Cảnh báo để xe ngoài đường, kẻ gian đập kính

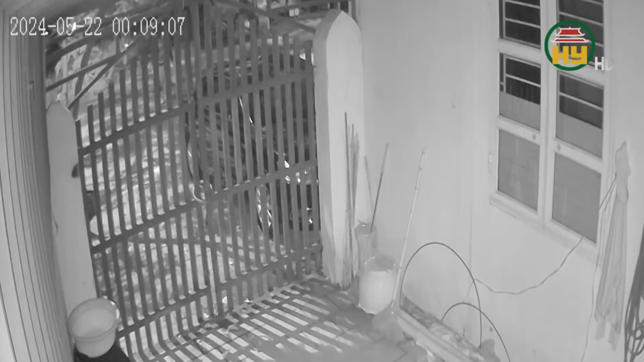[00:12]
Trích xuất camera tại hiện trường cho thấy kẻ gian thực hiện hành vi phá hoại tài sản công dân lúc 0 giờ 9 phút, trên tay kẻ gian có sách một túi ni lông màu trắng.